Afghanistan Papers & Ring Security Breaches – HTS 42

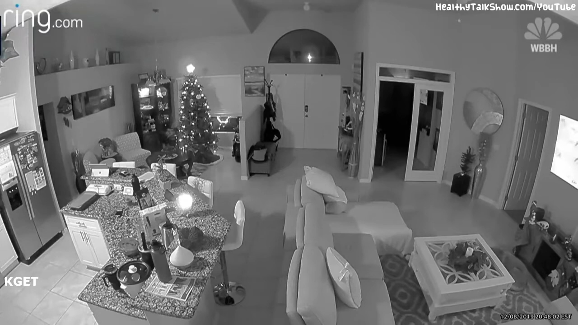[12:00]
Cooking and catching up with their oldest son through FaceTime was on this Cape Coral couple's agenda. This camera quality in this living room is amazing. Yeah. It is good. You can tell these family has a nice living room. They're living in a beautiful open floor plan.
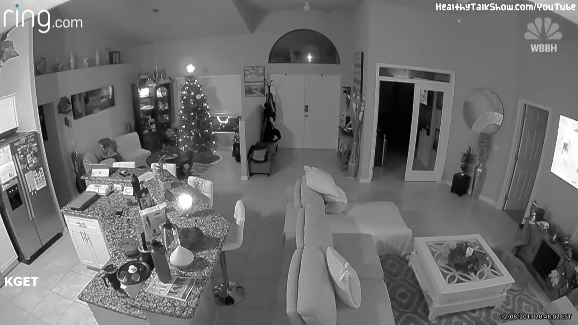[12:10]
They have nice two double doors. They have a nice Christmas tree in the corner. You can see they have a nice island. They have a really nice setup. Yeah. You can get the whole layout. Every little detail. Oh, yeah. You can see the whole layout and plan robbing these people. I don't understand why people do this. All of a sudden, we heard the siren. Until the safety measure was turned against them. Someone was using it to peer into the Browns' private life. What's going on, my main man, Shaq? It's your boy. Chance on NOLD. Welcome to the NOLD cast.